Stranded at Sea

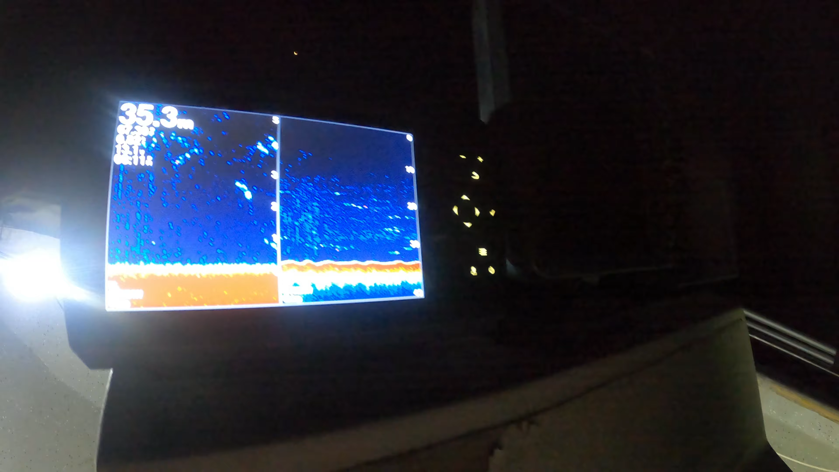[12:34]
there's fish there but you know you just can't can't do it can't do it go Thank you.